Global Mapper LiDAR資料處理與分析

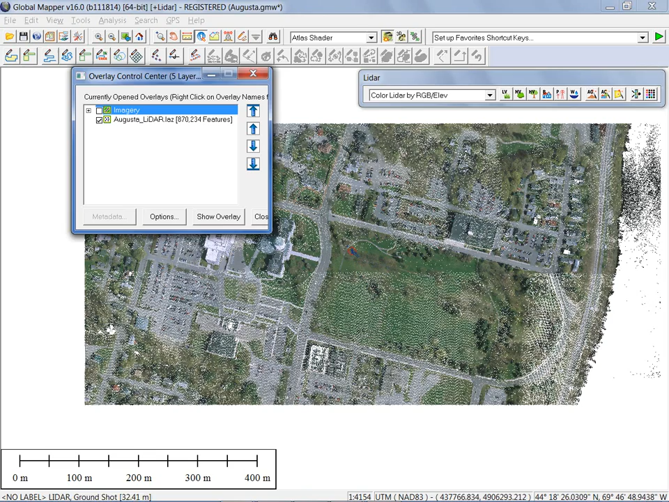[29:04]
The most common use of this is obviously going to be with the use of aerial imagery. But you can be very creative in this process.
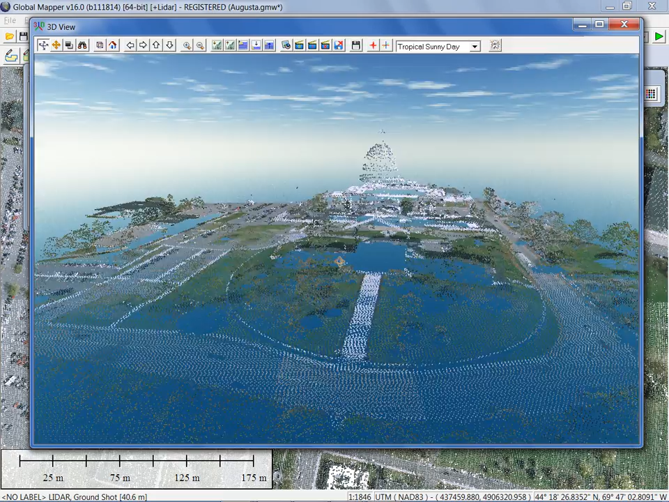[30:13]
And obviously the skybox indicating it's a very sunny day behind the scenes. So this is a great way to visualize your point cloud, especially now that we've associated each point with the appropriate RGB. It looks like a photorealistic model.
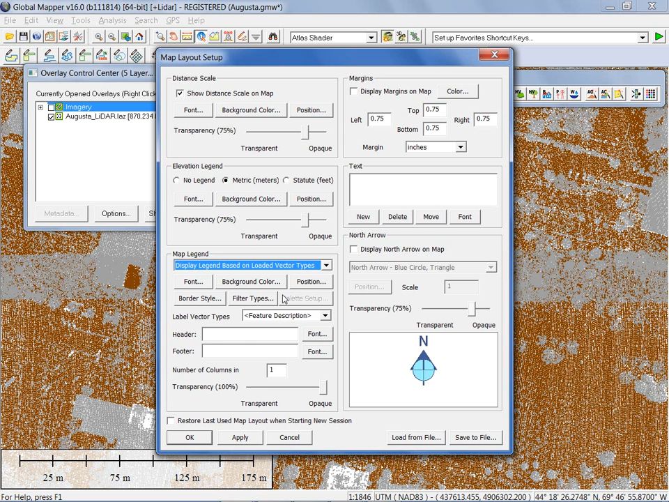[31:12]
And the legend is triggered by the map layout button, which is the fourth button in the toolbar. And we're going to choose to display a legend based on our loaded vector types. Now we could customize the legend with whatever settings that we want in here, change its position, etc. I'm just going to go with the defaults and click OK. And you want to find it's displayed right down here in the corner. And as you can see, confirming what I said previously, we have two types of points in this layer. Ground points and unclassified points. Is it possible to change the color of the classes in this? You don't like my brown points? Is that what you're saying? I'm saying that the grass is usually sort of greenish and it might be nice to have the grass a little green.
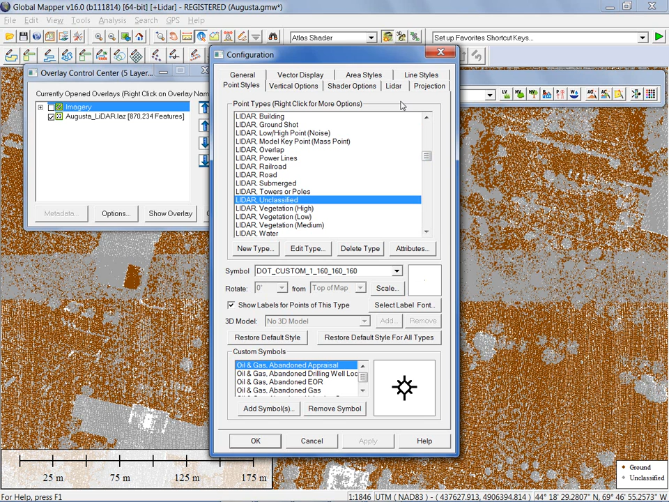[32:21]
ground shots, unclassified, etc. And it's just a case of defining the colors right down here at the bottom. You can make them whatever shape, whatever size you want. So the sky is the limit quite literally as far as the visibility is concerned. So yeah, that is certainly an option.
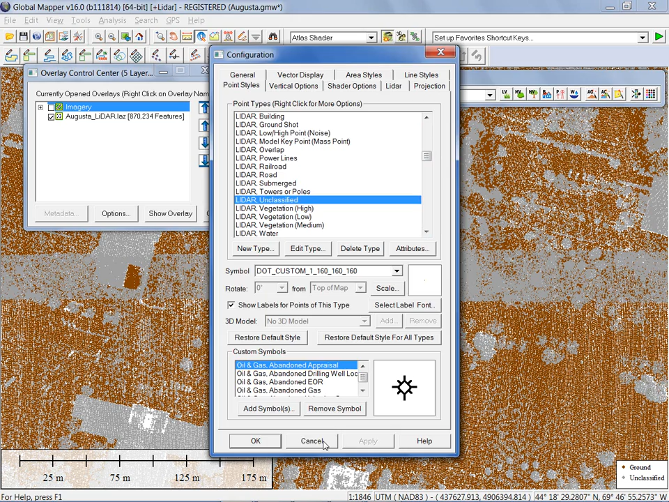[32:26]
Now, we are going to talk a little bit more specifically with this data set about the idea of this data being unclassified. And I think I may actually bring in a different data set for some of our scenarios as well. Obviously, whoever collected this particular point cloud was mostly concerned with ground. That's why that's the only visible classification. Buildings, trees, in other words, everything that's not a ground point, it threw into the unclassified pile.
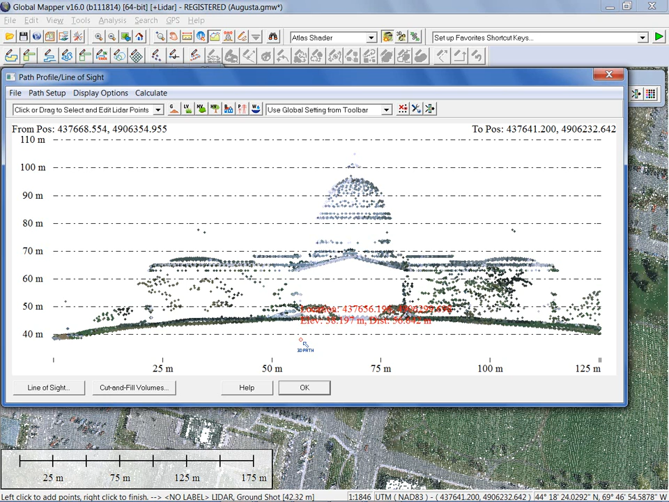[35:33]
And the fact that our buffer area encompasses the full extent of the capital building in this case, we can obviously see that displayed nicely in this view. We're going to come back and look at this in a different context a little bit later. But initially, for initial visibility, it's a great tool. Again, isolating points in that vertical plane, if you like. Okay.
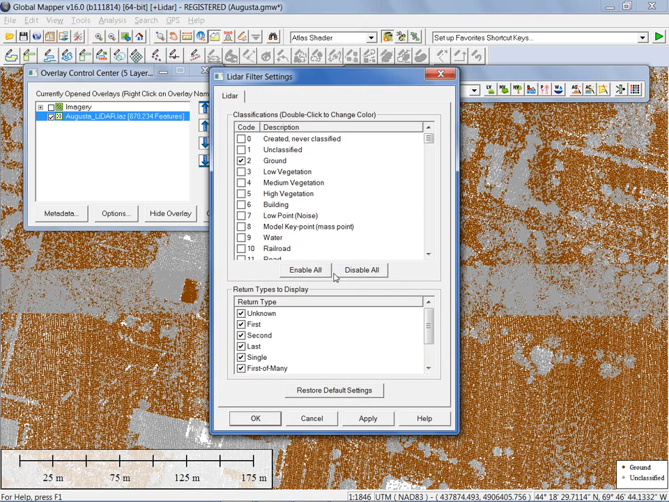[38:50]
Now that I know I have ground and unclassified points, I can simply disable all and perhaps enable my ground points or whatever combination of classes we want to display or we want to work with. So now we have that information where we feel better qualified, better informed to make those decisions. For the time being, we'll just keep all of those on. A couple of other options to look for, and options being the operative word, we're going to take a look at the options for a point cloud. We can specify, override the default visual characteristics and specify for this particular layer a shading pattern if necessary. So that's over and above the module, the toolbar setting, we can specify for an individual layer. And this will be useful if you've got multiple point cloud layers in the overlay control center and you want to distinguish them in different ways.
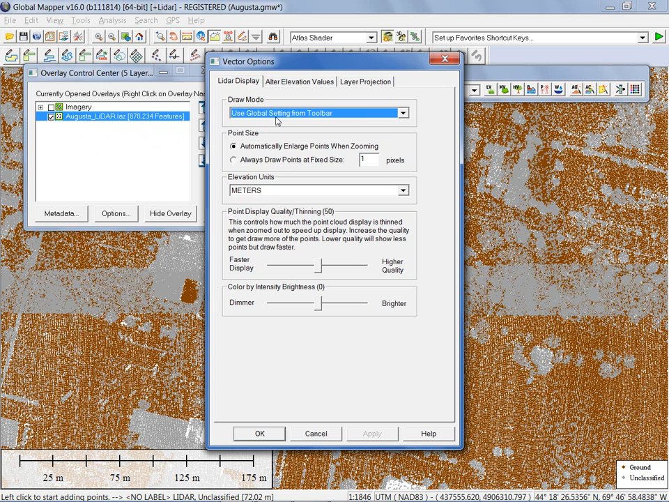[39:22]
You have that option at the layer level. Redefine the units. Meters is the default in this case. We can alter our elevation values. We're getting into a little more of the editing capability, which I'm going to touch on next. But we can specify scale factor power or offset to adjust the point cloud elevations themselves universally or filter the point cloud based on known constraints. So, for instance, if I knew that my negative numbers are obviously incorrect, I can specify a cutoff in this case of zero, which will remove those that are negative.